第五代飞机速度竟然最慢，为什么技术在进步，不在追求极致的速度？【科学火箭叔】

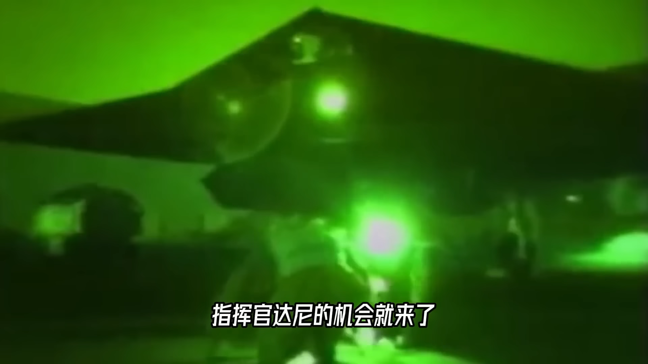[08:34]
指挥官打你的机会就来了1999年3月27日夜晚天空没有月亮四架F117呢从基地起飞单独去执行任务了诶这是非常危险的因为众所周知为了
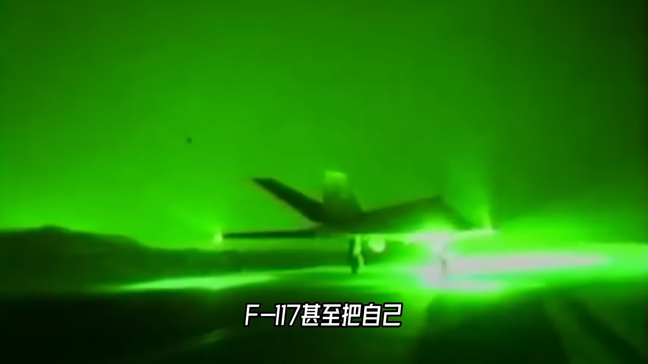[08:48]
隐身啊F117甚至把自己身上的
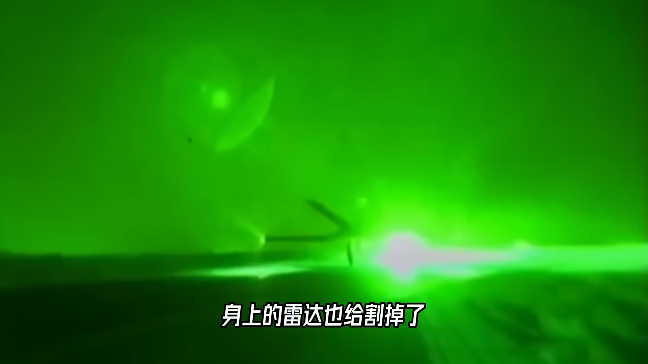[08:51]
雷达也给阉割掉了所以它在平时呢是一定需要另外